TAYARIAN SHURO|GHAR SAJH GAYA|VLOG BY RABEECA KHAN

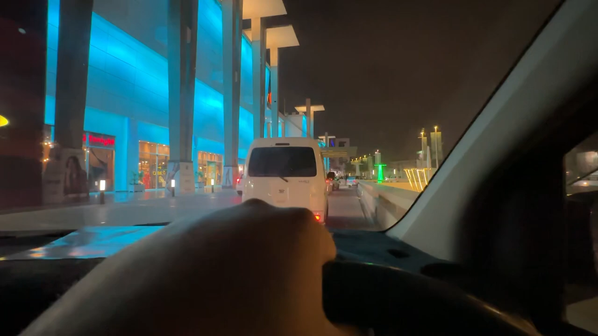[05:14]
लग रहा है रश है आज, लेकिन रश क्यों है यार, आज तो कोई वीकेंड भी नहीं, आज थर्सडे है। तो बस चलते हैं पार्किंग में।